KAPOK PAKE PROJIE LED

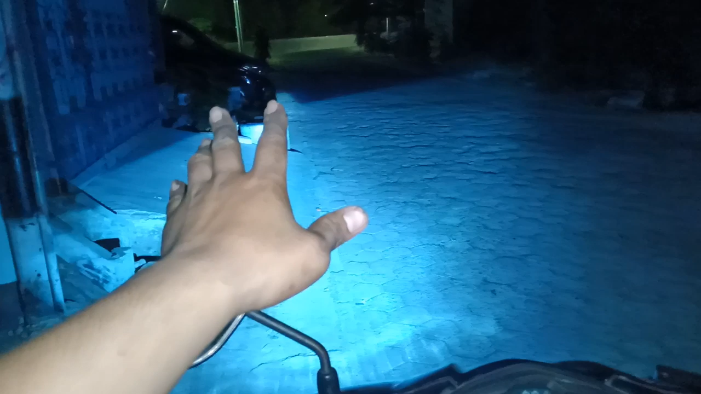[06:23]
teman-teman yang di depan itu tidak silau oke tidak silau mengenai cahaya Prog kita gitu kalau ini lensanya ukuran 2,5 ya bukan yang 3,5 nah oke kita coba coba lampu jauhnya nah itu dia bisa kelihatan